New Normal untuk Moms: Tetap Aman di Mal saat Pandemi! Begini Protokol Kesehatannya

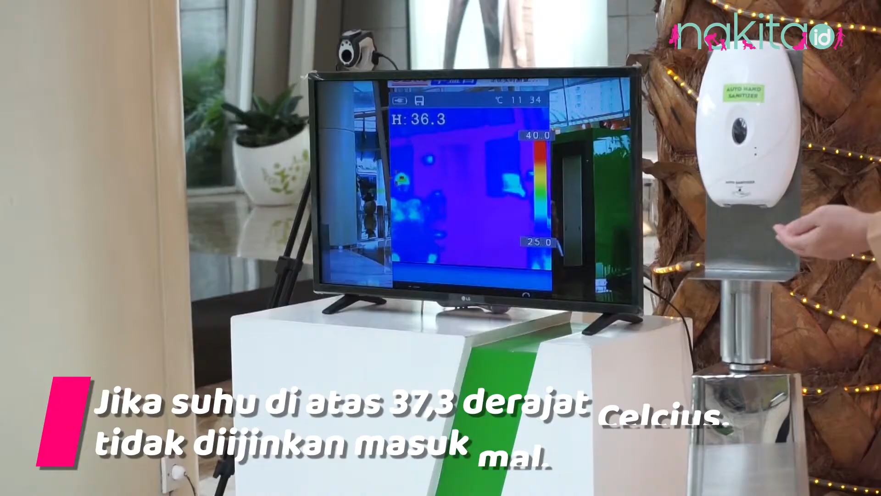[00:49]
Kalau mereka memang di atas 37,3,
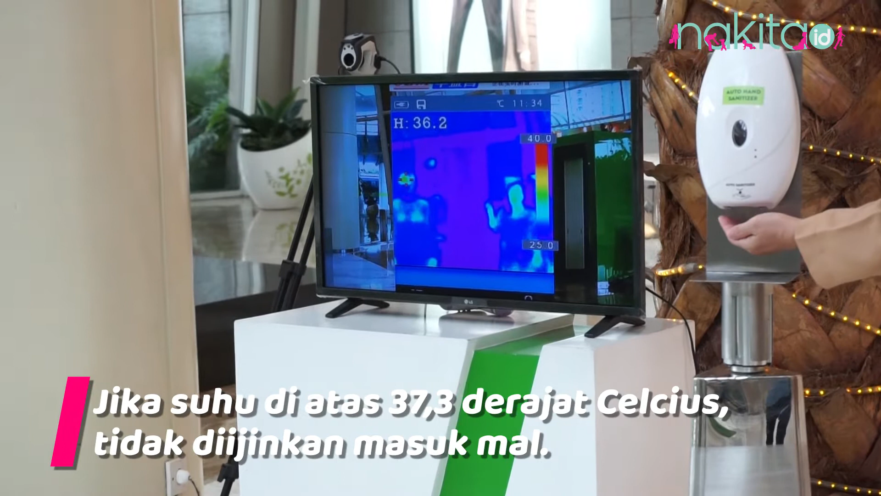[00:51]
kita merekomendasikan customernya untuk tidak istirahat di rumah.